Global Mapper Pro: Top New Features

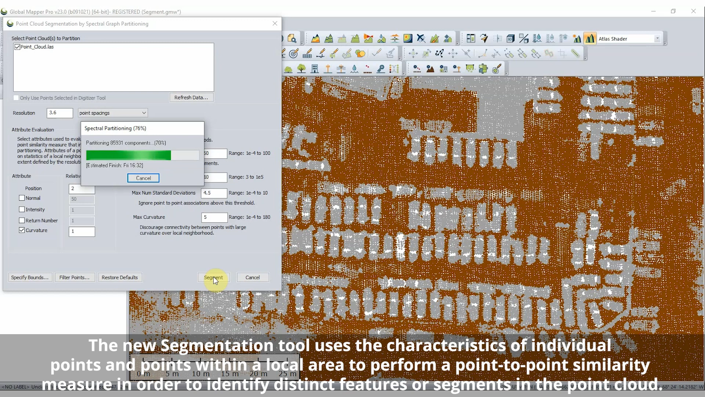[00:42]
Additionally, a new segmentation by SpectralGraph Partitioning Tool has been added to identify distinct clusters of points to aid in all feature identification and manual classification. A new LiDAR draw mode by SegmentID clearly shows the
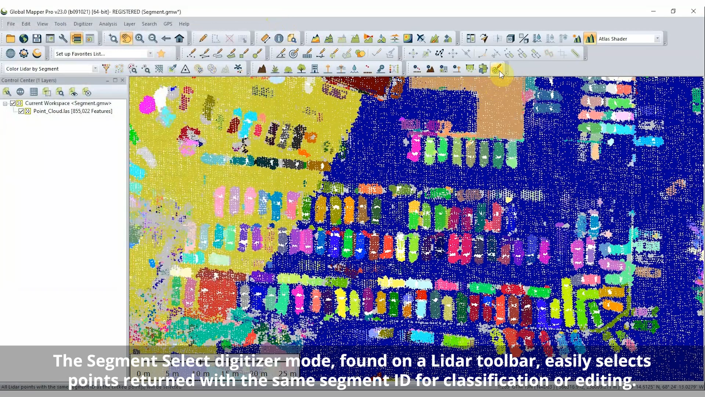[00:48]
results of segmentation analysis and using a new digitizer mode entire
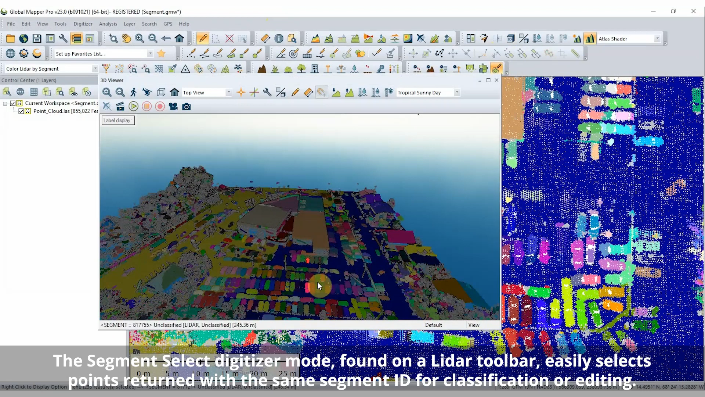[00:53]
segments can be easily selected for editing and classification.
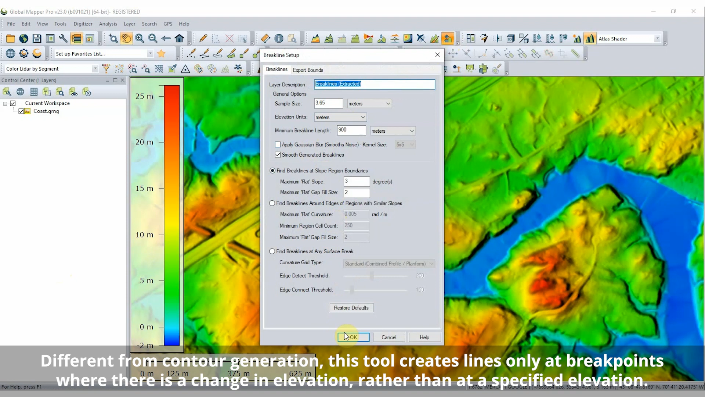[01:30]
With three different methods for break line generation, this tool analyzes a terrain model and creates lines at distinct changes in slope and elevation.